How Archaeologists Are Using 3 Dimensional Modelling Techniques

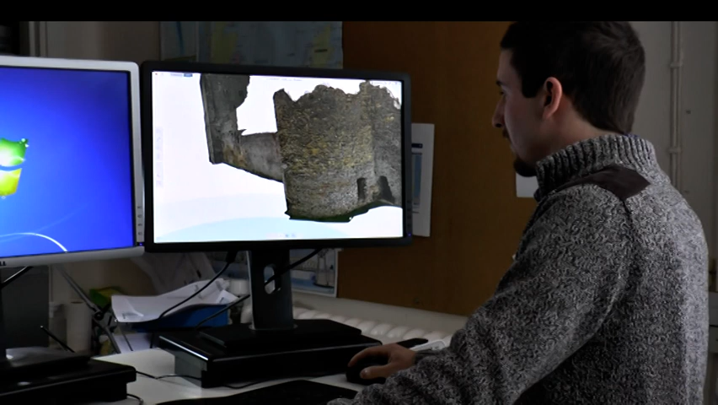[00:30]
3D modelling originally comes from stereo photos so you just have two photos taken of the same object from different positions and that would allow you to then take measurements off of them.
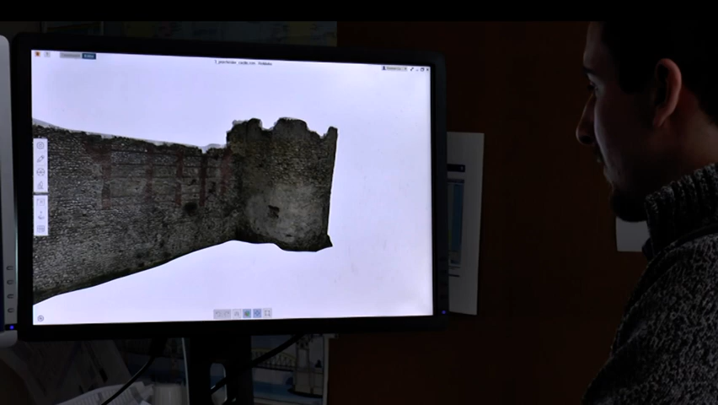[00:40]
This technique has been around for a very very long time but over the last couple of decades things have started improving so you can add more and more photos in so you actually start getting a full 3D model.
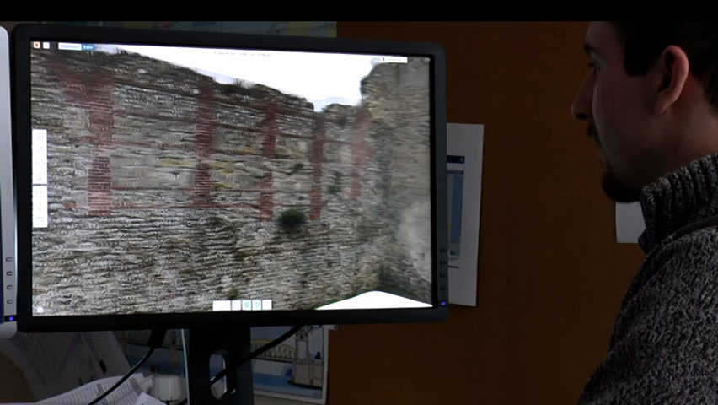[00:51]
In the last few years that's really come along a long way to the point where it's now at the stage where it is at the moment and it's become a very useful technique for archaeologists because we often deal with very complicated
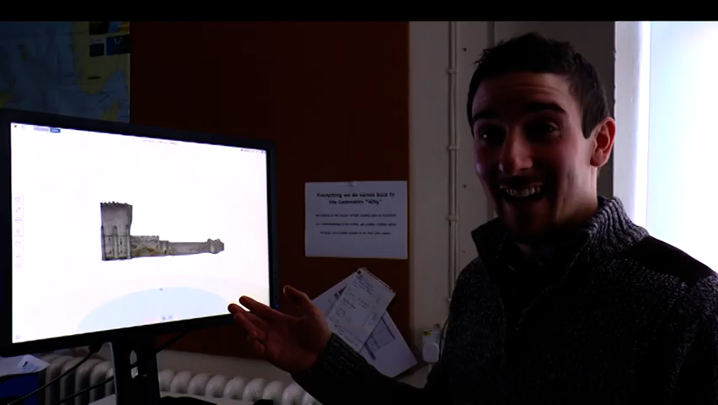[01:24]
So what we have here is a model of Portchester Castle it's been created with a technique called photogrammetry so that's essentially taking lots of
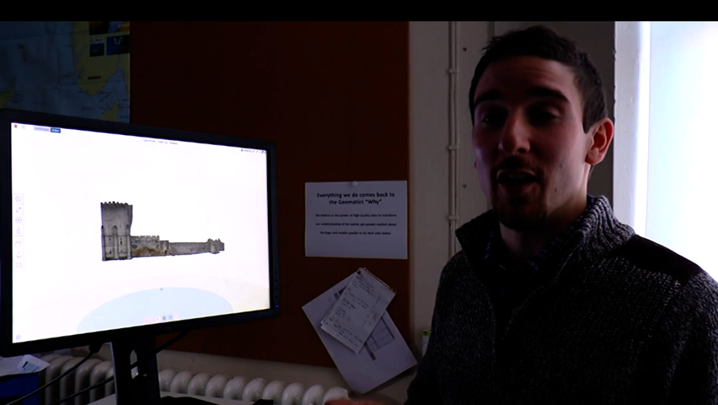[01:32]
overlapping photos of an object you then run that through a piece of software and you get a full 3D model of whatever it is that you've recorded. The great thing about photogrammetry is it can be used on anything from
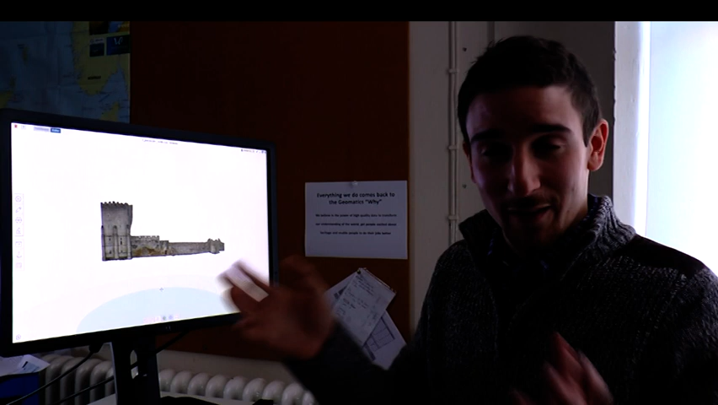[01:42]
something really small like an artifact or something very big like in this case a building and it's highly accurate and it's highly detailed so if we have a quick look at this model i can show you some of the detail that we can get.